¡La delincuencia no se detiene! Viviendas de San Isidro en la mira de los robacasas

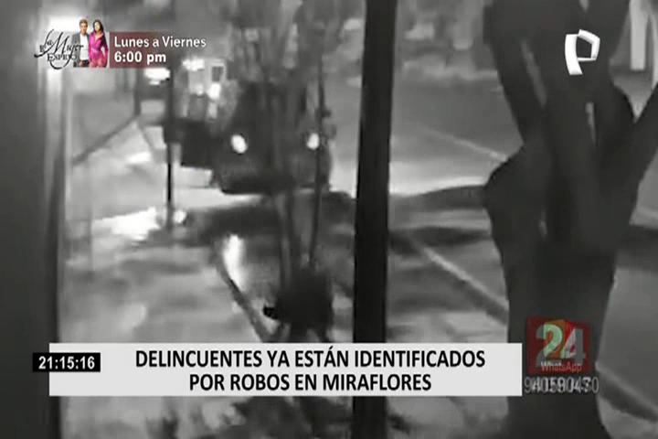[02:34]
El 13 de agosto, así se metieron a esta casa los delincuentes.
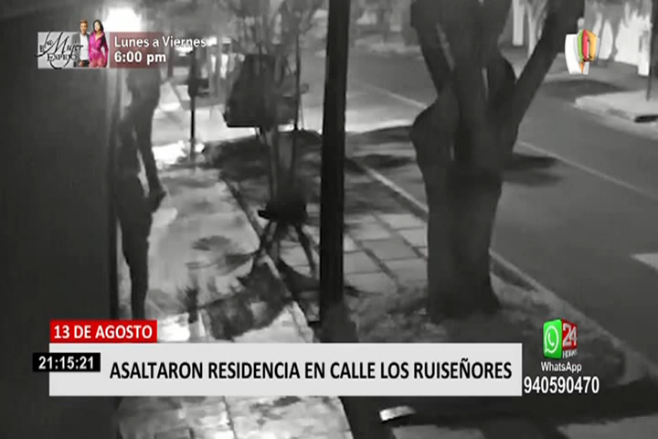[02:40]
Treparon la pared a pesar de un cerco eléctrico. Ocurrió en la calle Los Ruiseñores Este, en San Isidro.